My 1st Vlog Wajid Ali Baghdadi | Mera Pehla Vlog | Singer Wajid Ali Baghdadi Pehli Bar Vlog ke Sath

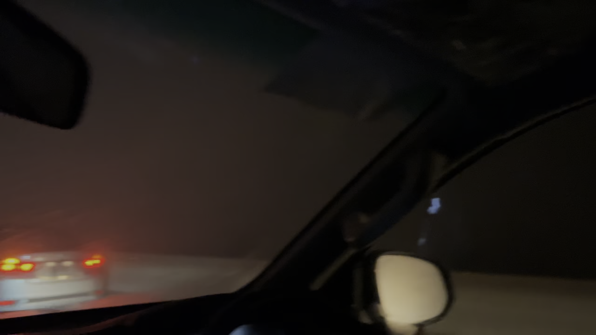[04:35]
ये देखा मन चला रहा है गाड़ी, ये देखें। चलो फिर मिलते हैं इंशाल्लाह थोड़ी देर तक। रेडी हो रहे हैं अभी, यहाँ पर अल्हम्रा हाल में पहुँच चुके हैं।